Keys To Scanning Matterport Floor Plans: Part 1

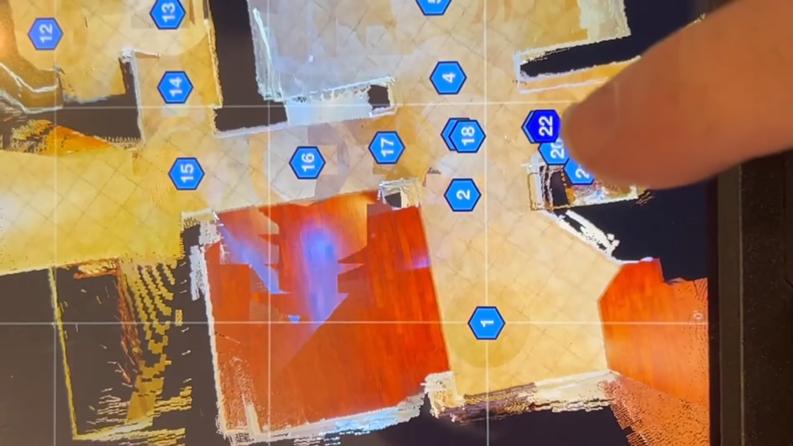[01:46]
So we're at number 22 right now this next one 23 should land right on top of it.
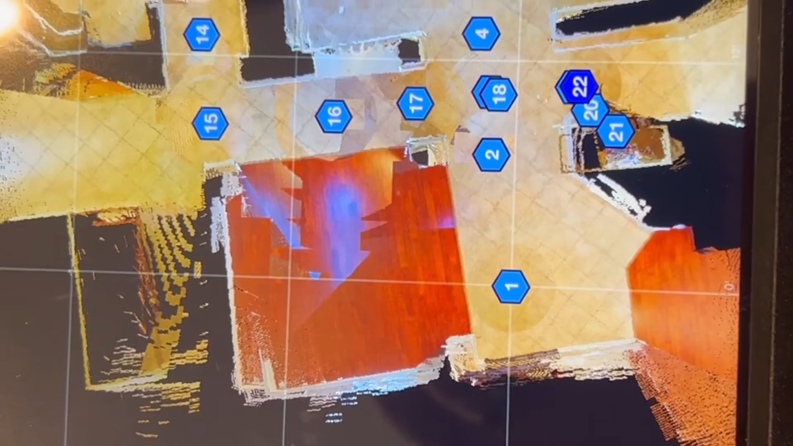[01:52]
And if it does it will be good to go down the hole. Boom. So tip when you're doing a walk-in closet
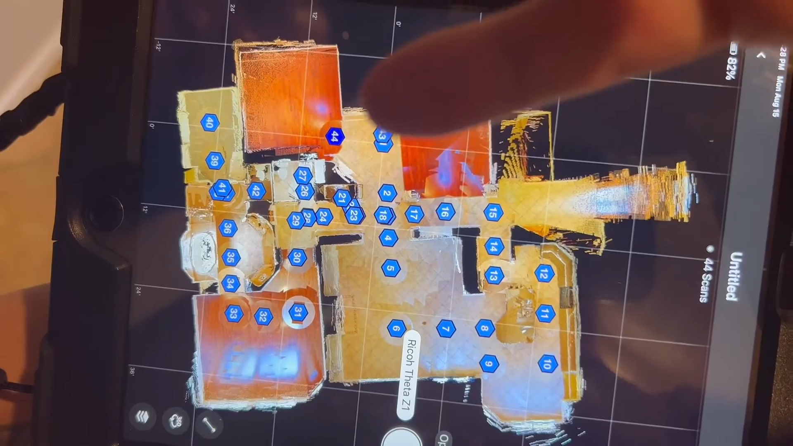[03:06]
So I'll continue on get that room get this room and then continue.
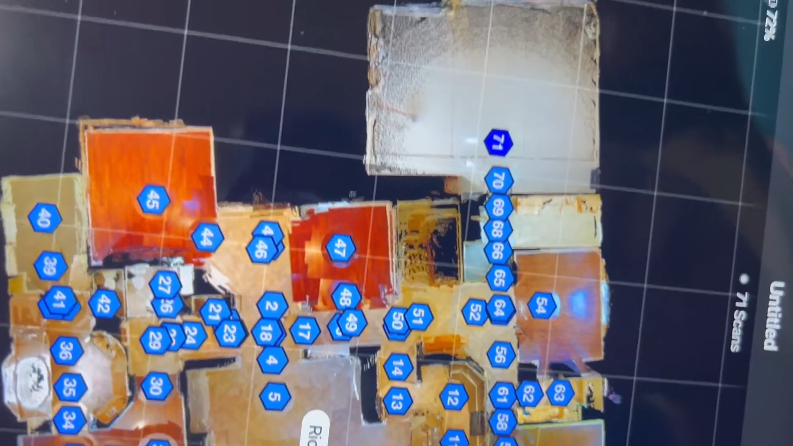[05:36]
So as you see they all lined up straight. I'm just gonna take one more of the garage maybe two more because it's a good sized one and then move on.